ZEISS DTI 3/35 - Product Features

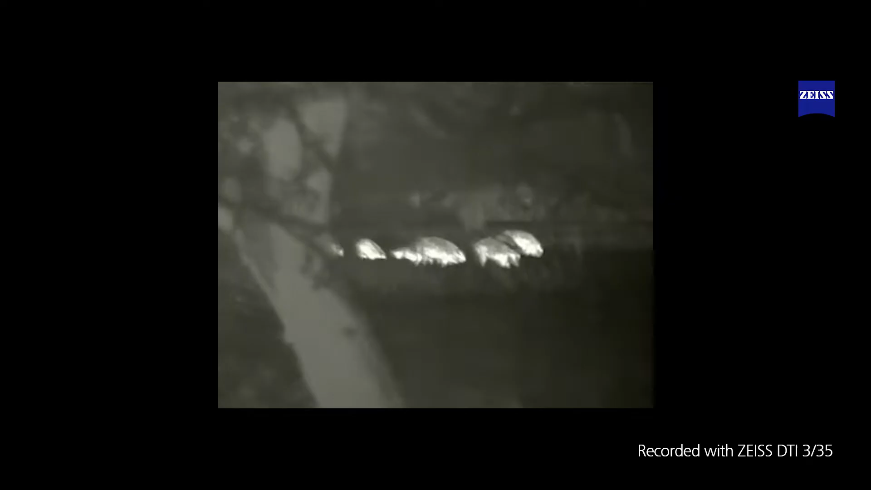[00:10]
The first thermal imaging camera from Zeiss allows you to take your eyesight with you into the night.